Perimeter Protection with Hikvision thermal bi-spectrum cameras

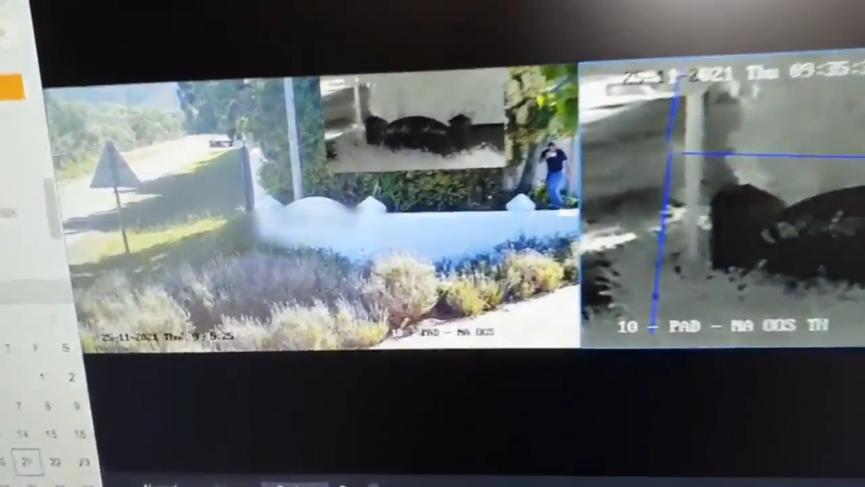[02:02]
was when I was walking on the fence and that's your normal camera and there's the line trigger so that's what triggers the audio message to warn them control
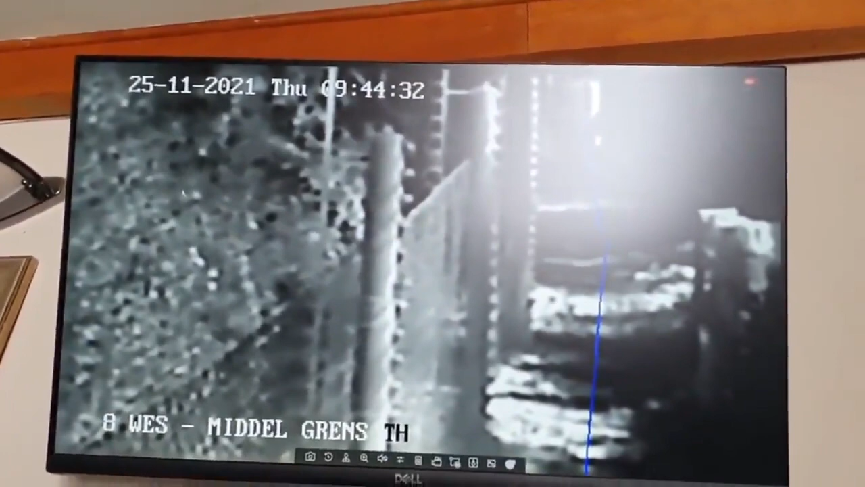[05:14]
thermal the only function for this image is the blue line trigger this is only for triggers this is not to identify anything just to get triggers this is on the inside of the fence well actually the outside of the fence because he's got dogs on the left on the inside so if someone moves in that open area then it'll trigger let's go to all the cameras there's all the cameras the pop-up can be on this screen a color
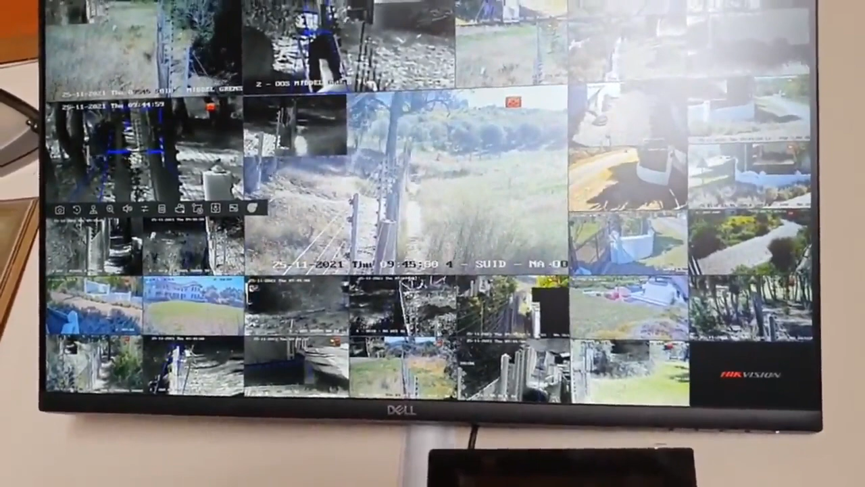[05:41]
image on the offside monitoring obviously the pop-up and then that can go to the speaker and just address the intruder and tell him to move off it is a PTZ as well let's just
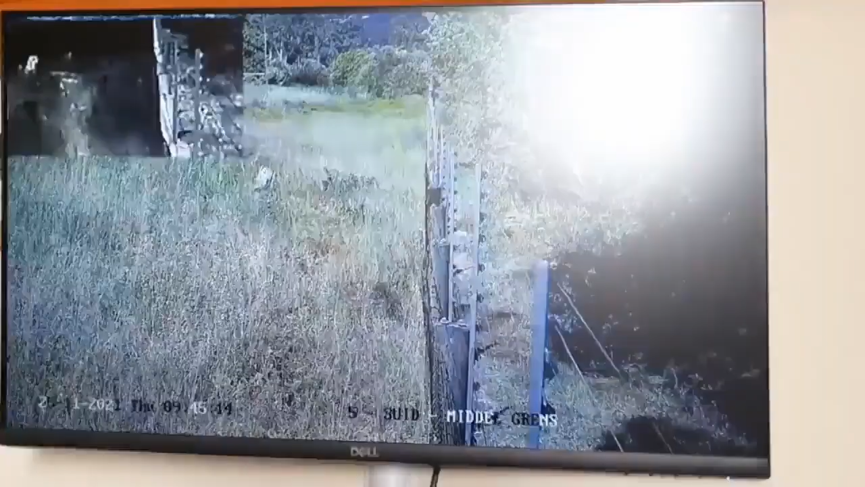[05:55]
go to one of these other cameras that's the color camera it's got a little image there on the side of the thermal
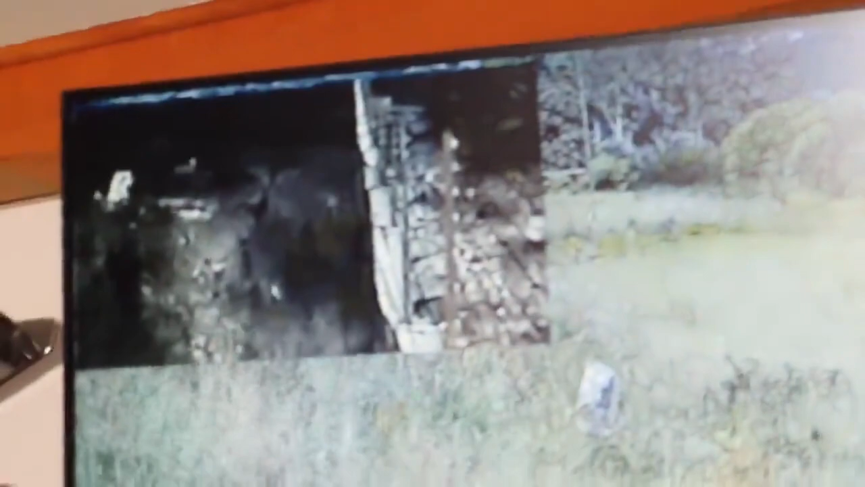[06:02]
image as well without the blue lines it's just too at night it's easier to see movement with a white speck with someone moving so it's just a picture-in-picture on the color image so this can pop up here on the screen obviously the offside monitoring will do this as well so this is
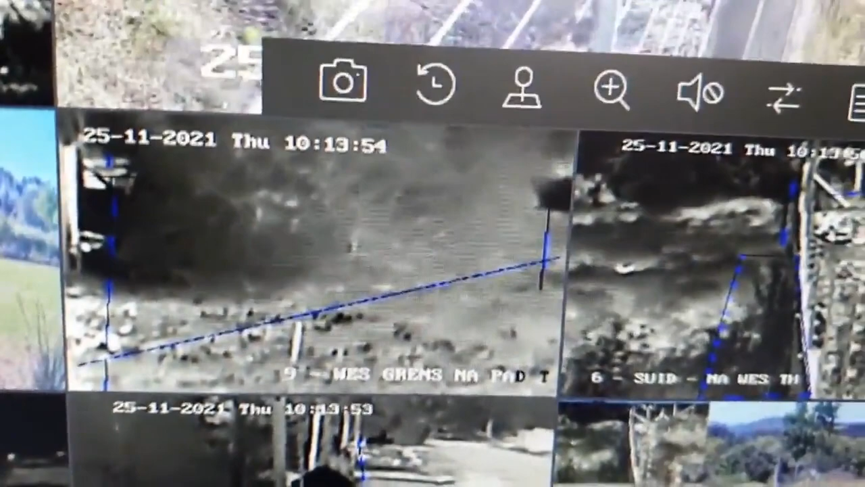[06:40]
that we do areas where there should be no movement at all a
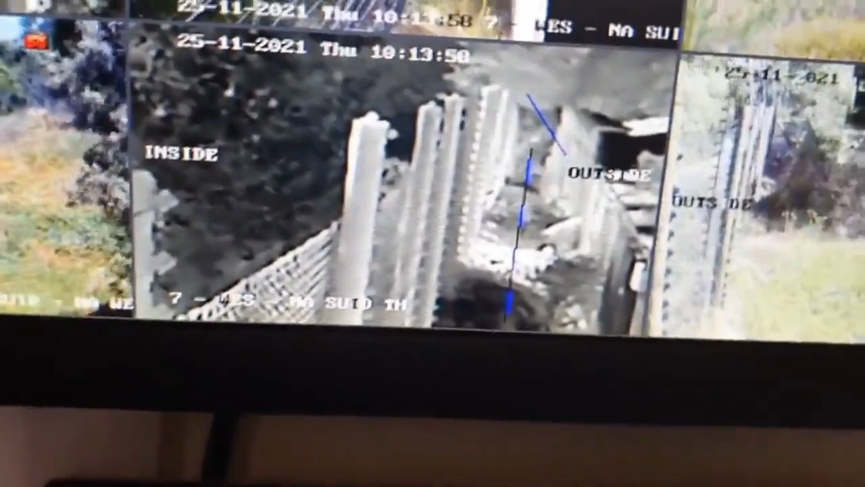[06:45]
clean area like that is ideal someone moves let's say one meter left
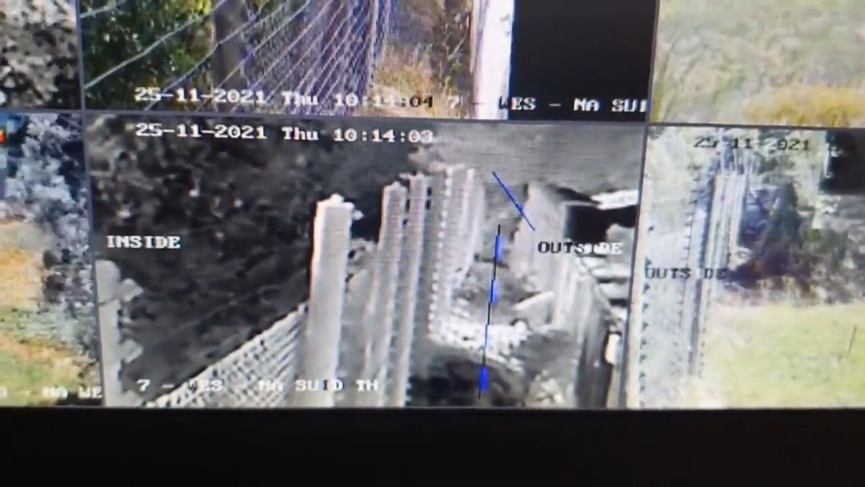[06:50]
or right it should be enough to trigger
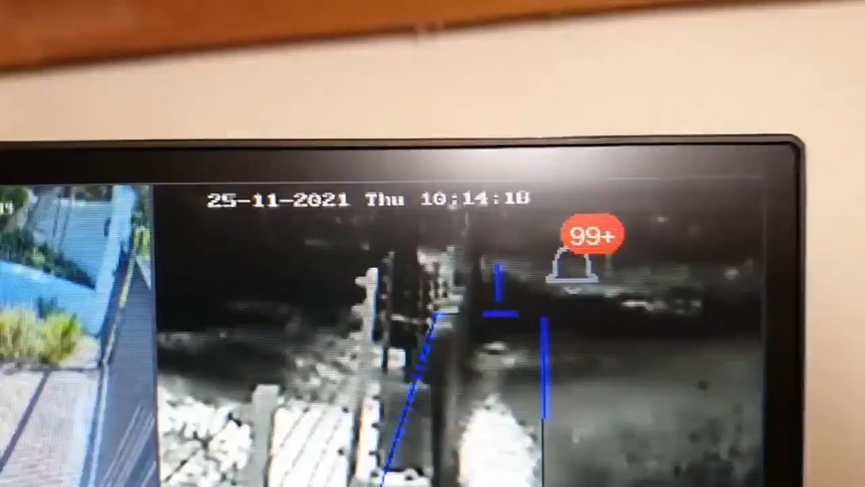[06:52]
and that's just the outside of the property so on the inside the darks will be walking up and down but that's the outside and